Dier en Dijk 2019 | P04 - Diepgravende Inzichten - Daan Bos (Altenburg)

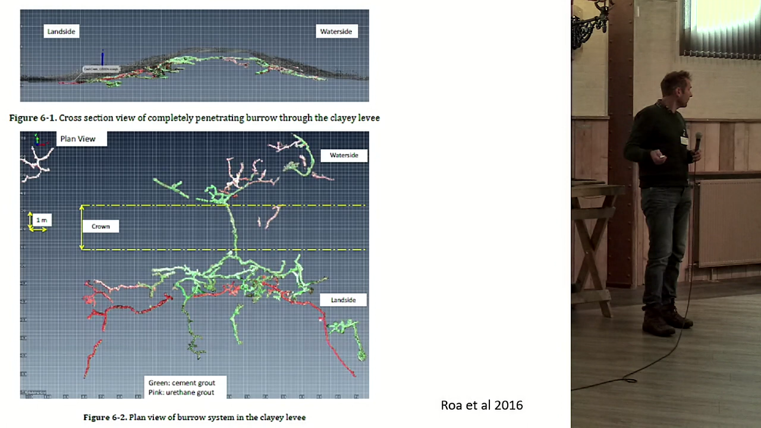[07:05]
Maar je ziet hier dat ze een kering hebben blootgelegd, een burrosystem hebben blootgelegd, wat dwars door die kering gaat.
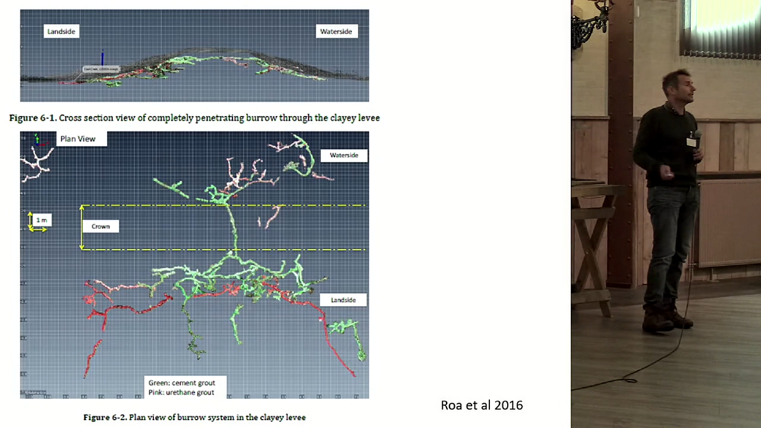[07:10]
Dus dat schemaatje wat net getekend was, dat gebeurt ook in het echt. En hier wordt het ding van de zijkant gezien. Ik heb nog een hele serie van dat soort plaatjes aan het eind, eventueel als er tijd over is.